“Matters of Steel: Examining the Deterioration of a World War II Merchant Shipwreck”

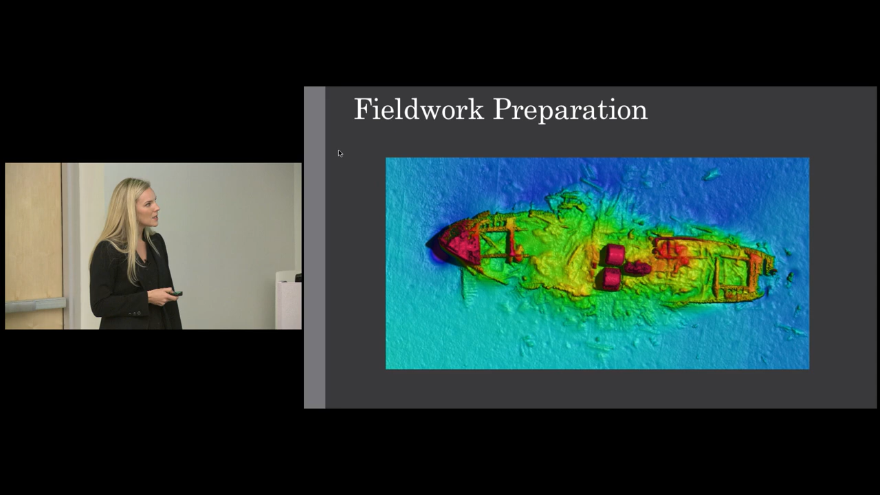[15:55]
You'll note the different colors. The red colors are the higher altitudes, so things that stick up. NOAA, because NOAA was a collaborator with us, and so they already had these. They just didn't have a site plan, so that's what we went and did. Multi-beam, this is multi-beam, but we also had site scan as well, yeah.
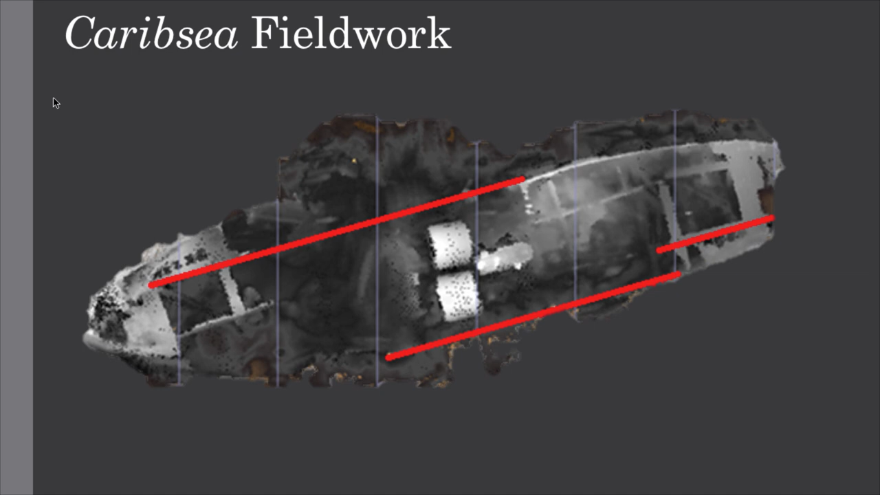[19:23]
And oftentimes, the best way to have a baseline is just one throughout the whole site, but this site has a lot of structure on it. The boilers and the engine are upwards of 20 feet off the site, and so it's very hard to have a baseline just straight down the middle when you have that going on.
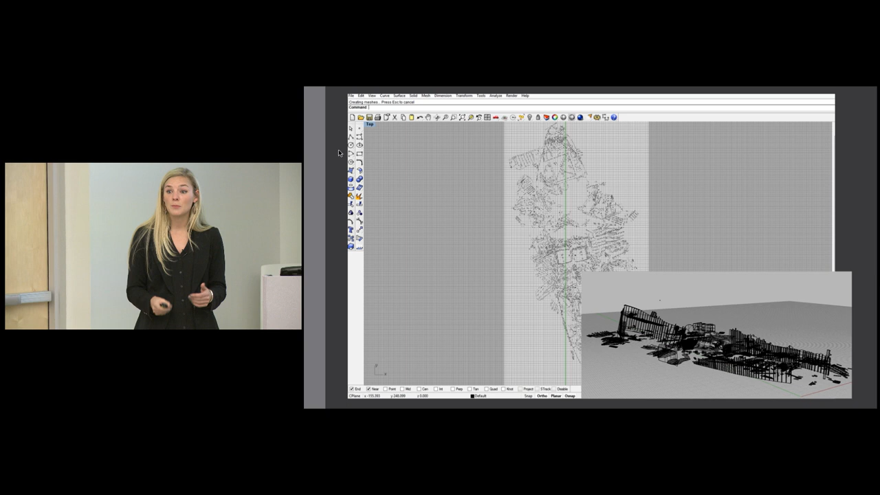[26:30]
And so, how would I get the curvature of the whole structure and other aspects of the shipwreck without that? Well, lucky for us, we had, like I showed you earlier, the multi-beam imagery that I was able to take measurements off of. This was a 3D multi-beam model.
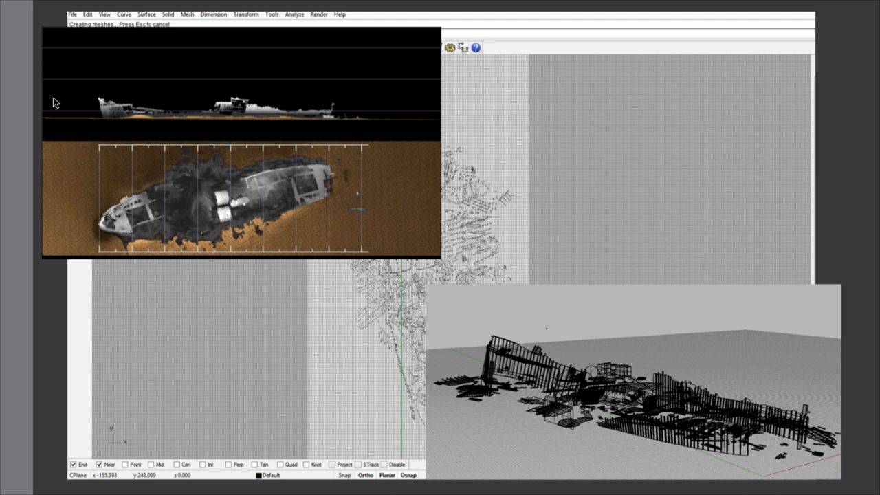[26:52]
And like I talked about before, I was unable to actually, like, see what's actually in this debris field, but I had the site plan. So, I used both of these resources to develop this 3D model.